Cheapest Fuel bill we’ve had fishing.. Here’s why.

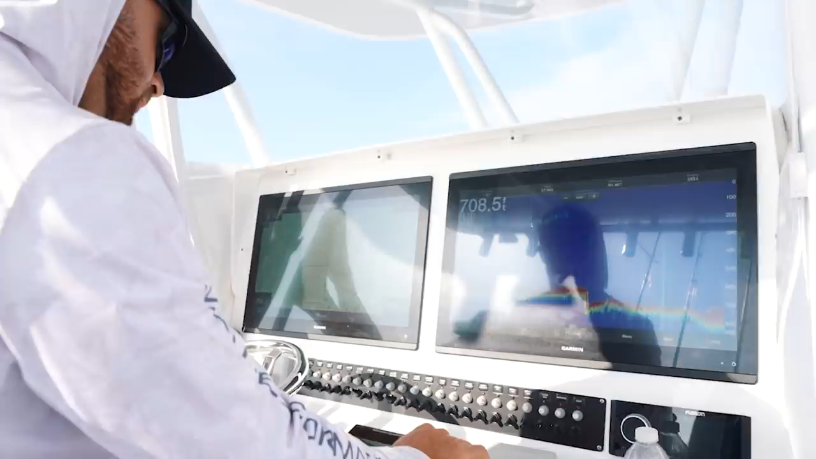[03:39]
Pulled up here. Has some pretty gnarly bottom. So, decided to get to work, dropped down a weight.